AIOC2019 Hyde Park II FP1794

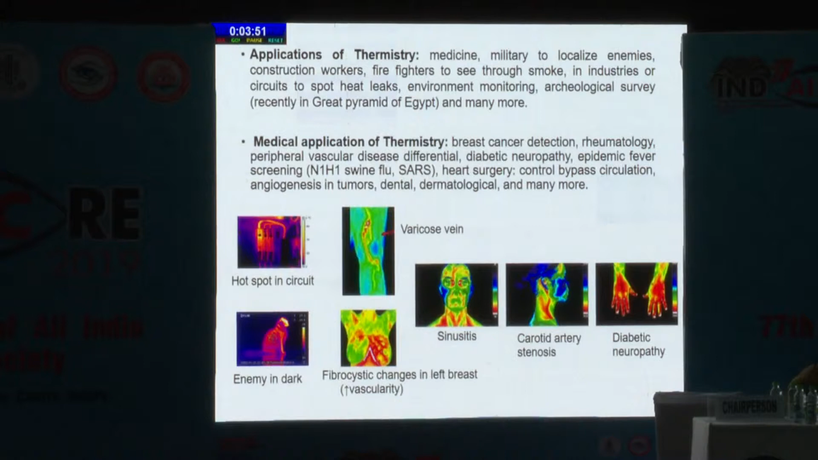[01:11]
In medical sciences, it has been used for breast cancer detection, rheumatology, peripheral vascular disease differential, diabetic neuropathies, and in epidemic fever screenings. In ocular sciences, it has been used for the diagnosis of dry eye disease, nasolacrimal duct blockade, bulb functionality after glaucoma surgery, and uveitis.